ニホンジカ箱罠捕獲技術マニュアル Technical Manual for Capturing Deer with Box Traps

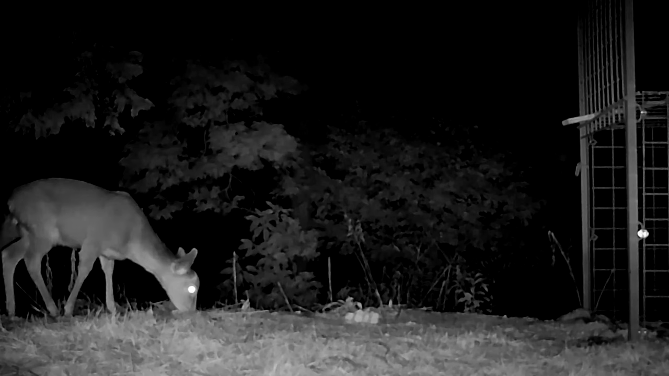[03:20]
ほとんどの鹿は、箱罠を見つけると、このように警戒します。餌付けをしても、箱罠をちらちら見ながら、なかなか近づこうとしません。
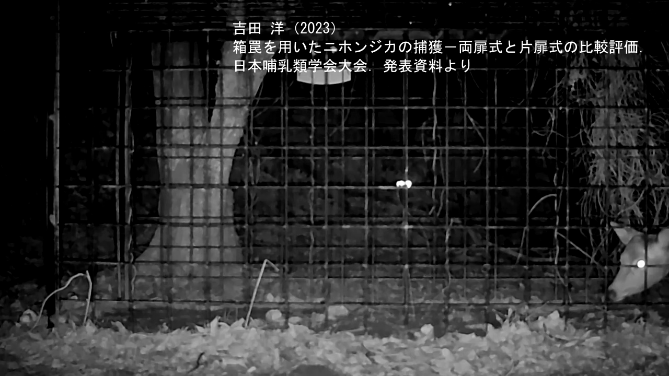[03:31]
また、餌付けが進み、箱罠の中に頭を入れるようになっても、鹿は警戒しています。このように、いつでも逃げれるよう、慎重に、箱罠の中へ入っています。そのため、箱罠で捕獲する場合は、餌を使って鹿の警戒心を、
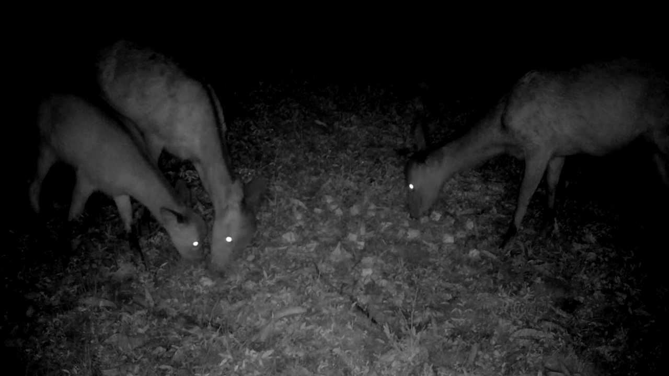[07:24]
このように、鹿が餌を食べに来れば、その場所は、箱穴の設置に適しています。逆に、1週間経っても餌が食べられない場合は、他の候補地を探した方が良いです。
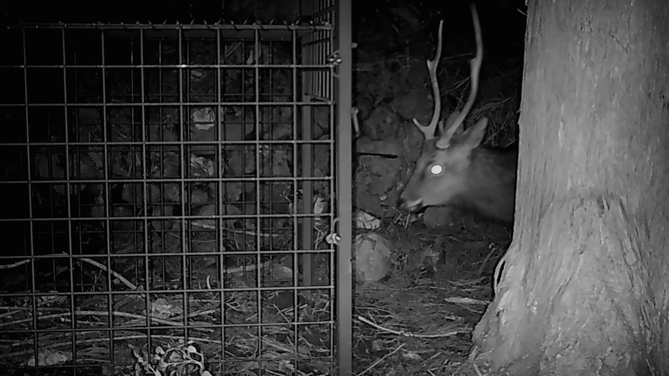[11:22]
辺りを警戒しながら、頭を、扉の下にくぐらせて、入り口付近の平球棒、すぐにも逃げられる体勢になりながら、食べています。